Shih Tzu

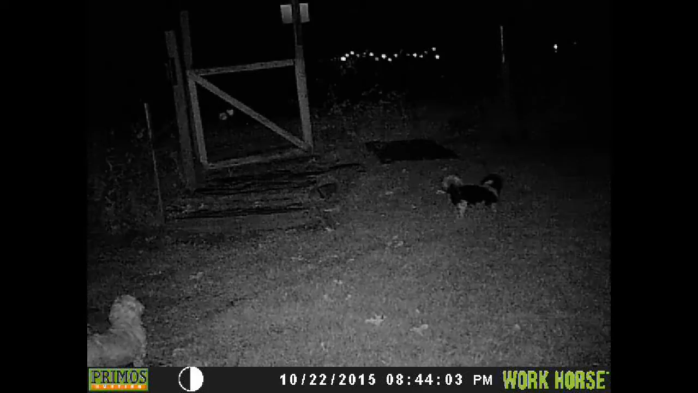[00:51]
Make sure none of their stuff or mine's being taken off. Just a couple of little miniature wolves out there wandering around. Y'all have a good day.